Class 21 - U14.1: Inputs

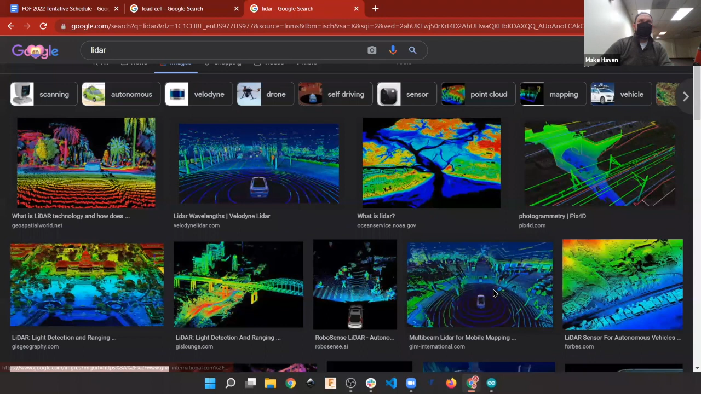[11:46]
in autonomous vehicles where they're scanning everything around so there's this kind of lidar
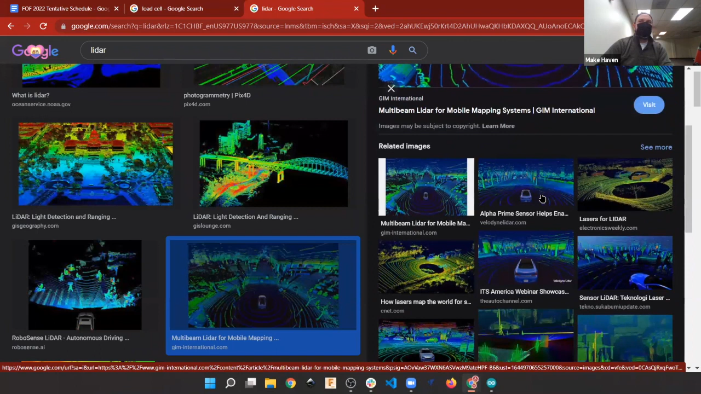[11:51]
which is very high end but if we search lidar arduino
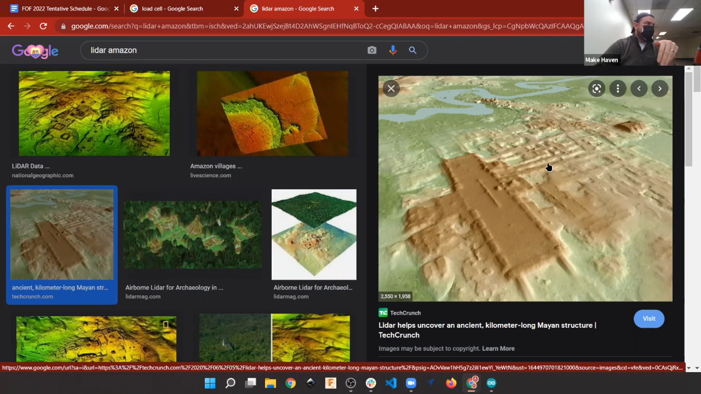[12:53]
and they found a recent not well maybe not super recently but at some point they found ancient uh ruins that we didn't know were there you fly over and the lidar can sort of look down through the trees if you calibrate it just right and look at surface features and this definitely pops out as some sort of ancient ruins so there's some really cool stuff that is there there's also
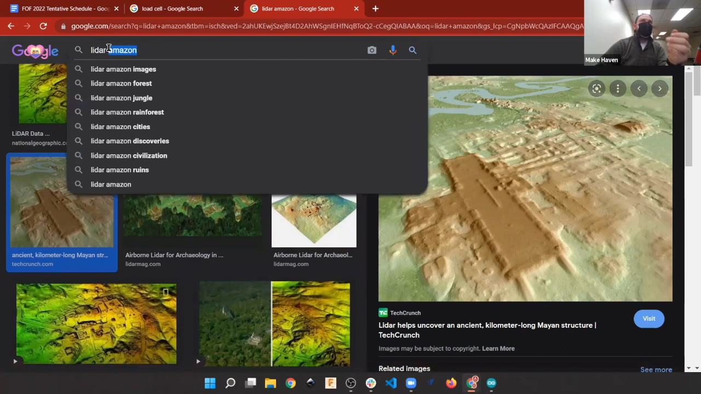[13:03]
lidar uh ipad kitchen uh since we've since i talked about this the first time around lidar
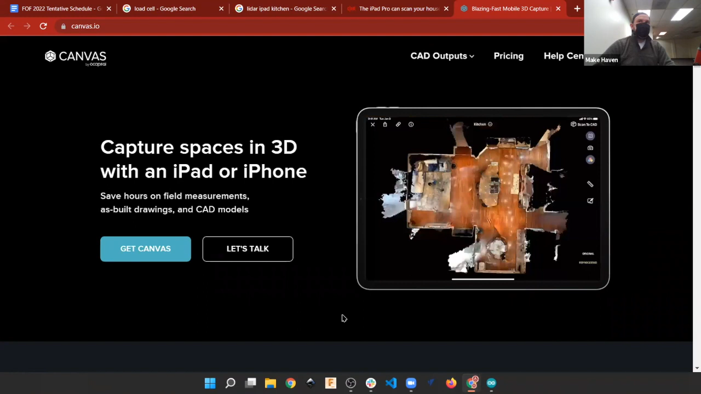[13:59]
do when applied at a high end this is i want to say this is like lidar and pixel matching and and photogrammetry and camera